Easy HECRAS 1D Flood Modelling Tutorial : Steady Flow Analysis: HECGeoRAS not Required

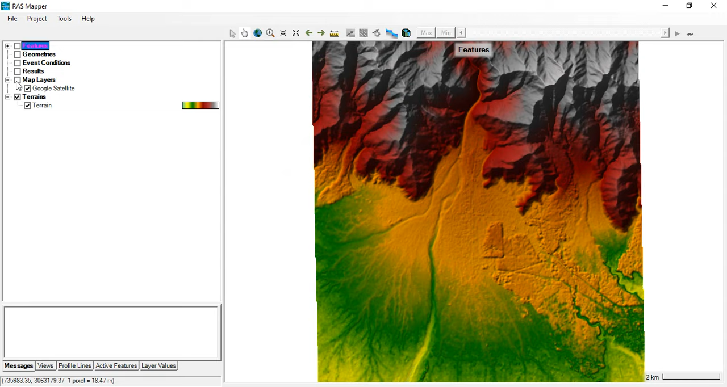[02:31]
web imagery okay i'm select google image so google satellite and click on okay now check the map layers and you can see there you go here's our google imagery and you can see the river over here so yes now we can digitize easily right
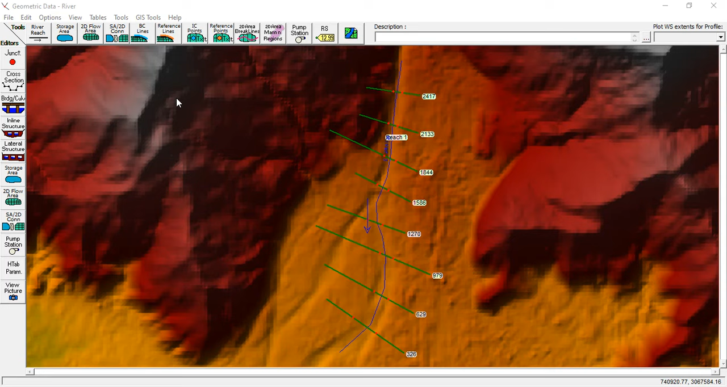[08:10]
i want to hide the background image for the moment so i go to here plug terrain and close okay okay it's easier